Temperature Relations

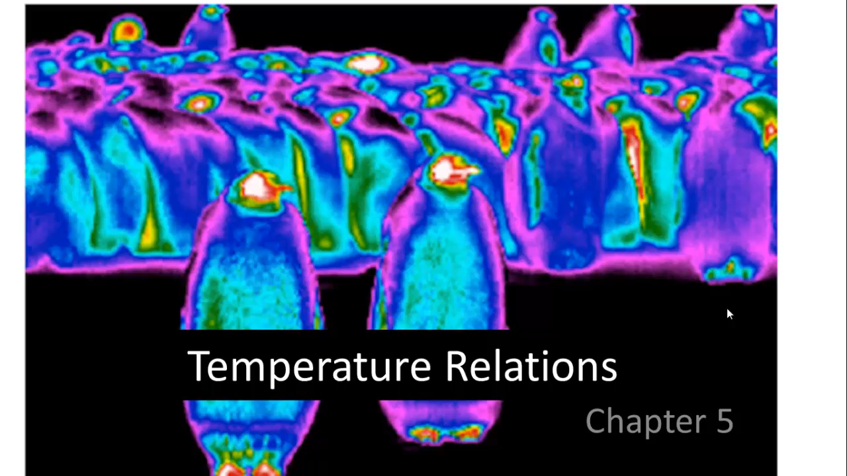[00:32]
and those that are conserving heat where they're covered with very thick feathers around the core of their body. You can see their feet are also giving off heat as well. So there are some adaptations that they have for dealing with conserving and even giving off heat. So temperature is a measurement of kinetic energy or how fast molecules are moving,